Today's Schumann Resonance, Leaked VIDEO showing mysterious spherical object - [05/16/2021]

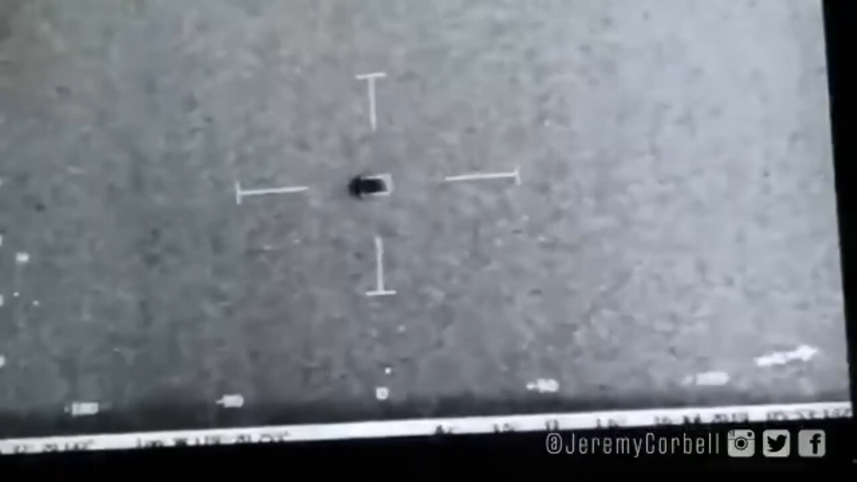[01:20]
Rock up for all the passability to launch ELO ASAP. Splash and you're bearing in the desert. We've got two winds, 30 knots. Keep going, brother. We're making tents.
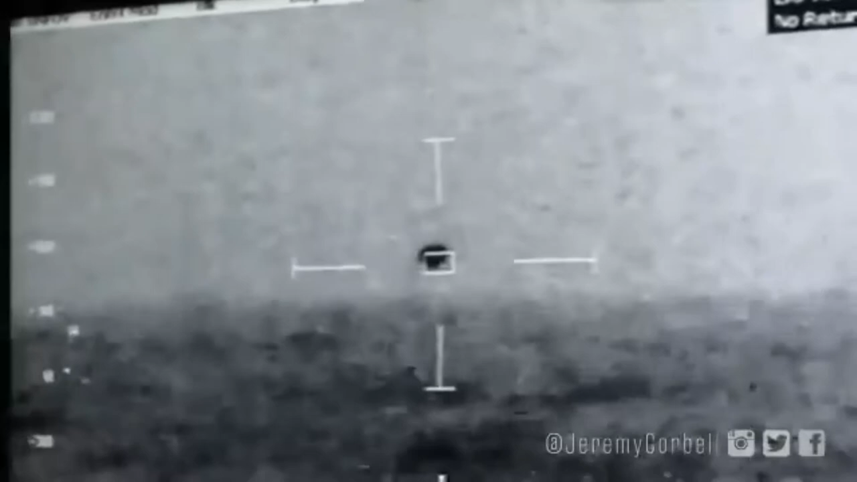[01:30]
We can vibrate them at a 35 route. We've got a lot of white wire up there, so it's 6 foot 12. Whoa, it's getting close.
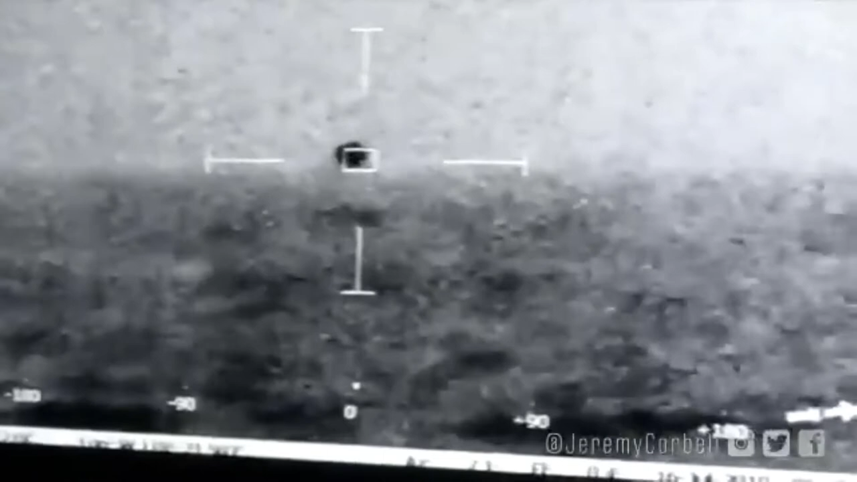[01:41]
Yeah, we have a 31 knots sustained wind,
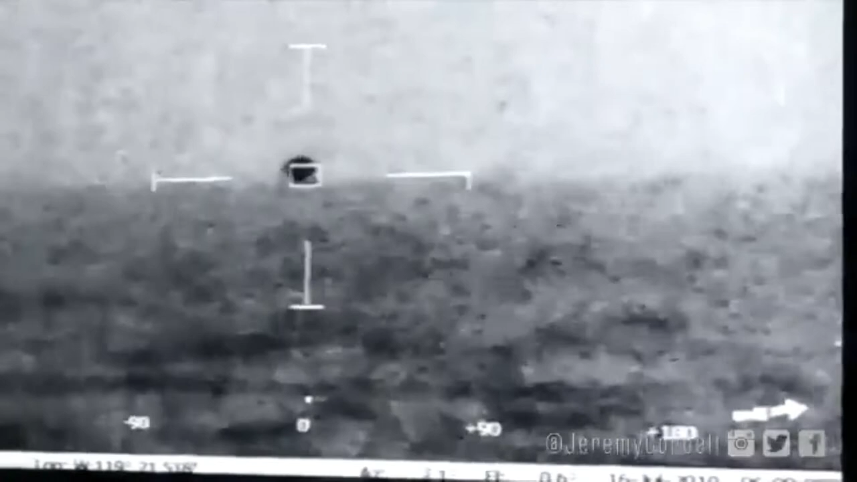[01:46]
top side, gust of 40. Whoa, it's splashed.